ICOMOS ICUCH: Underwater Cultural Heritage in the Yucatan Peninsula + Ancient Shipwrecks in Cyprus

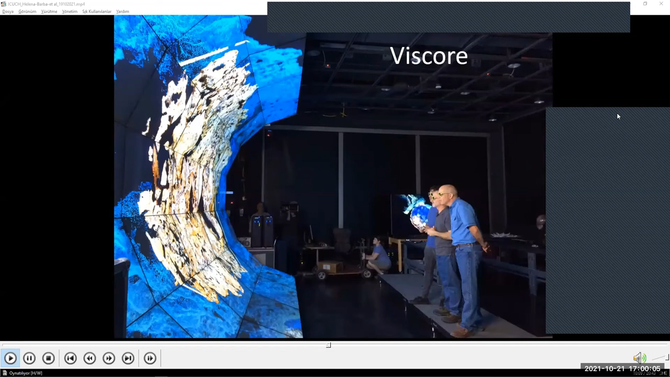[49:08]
often in more detail than the divers can themselves when in person. I will walk you through some of the model's features, but first, a brief flight through the site.
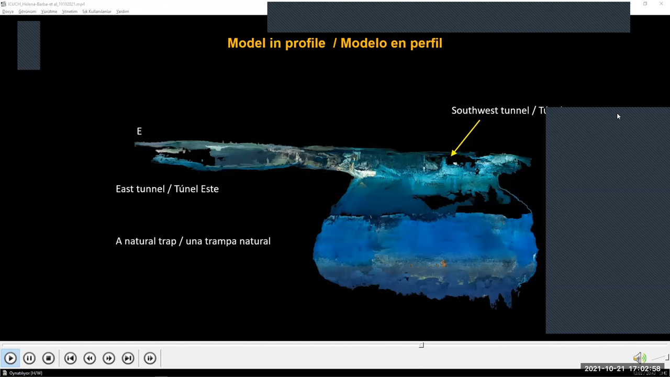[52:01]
Or we can remove one side and see into the cave from the side,
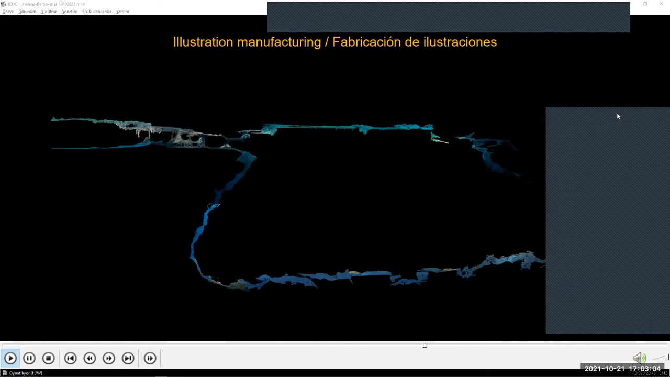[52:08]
which shows us the inescapable sloping wall of the trap.